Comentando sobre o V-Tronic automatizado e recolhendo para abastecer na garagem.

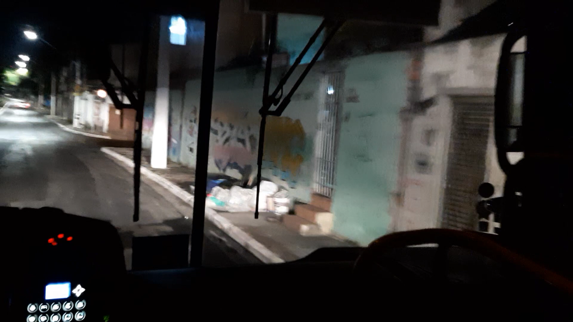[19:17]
Passou pra terceira. É um carro gostoso, cara. É um carro gostoso de se trabalhar. Vou falar pra você, eu trabalho o dia inteiro com um carro desse aqui. Eu não canso, não. Ó a lombada lá, tô de quinta marcha, ó. Já me programei. Pisei no freio, desceu pra quarta. Desceu pra terceira. Desceu, ó, foi pra segunda. Entendeu? Ó lá, passei de segunda 100%. Ó lá, acelerei, vai subir a marcha.